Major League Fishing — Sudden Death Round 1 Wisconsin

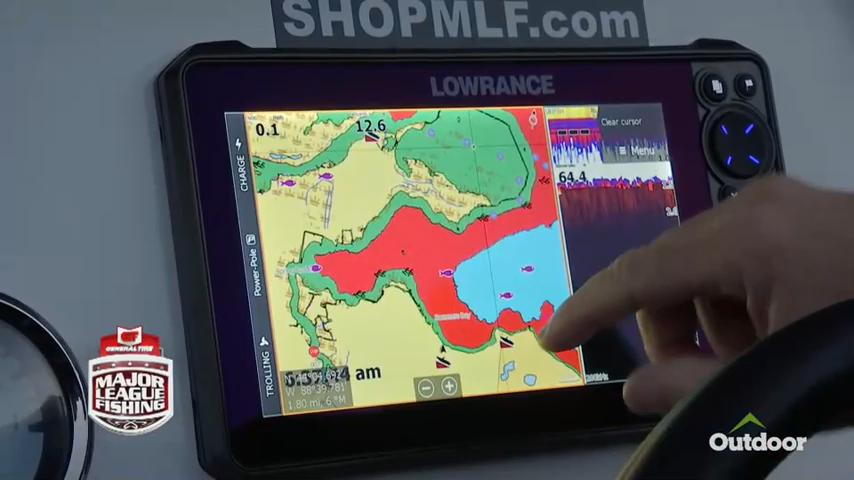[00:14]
And it actually looks like we've got not one, not two, but three little river arms on this one.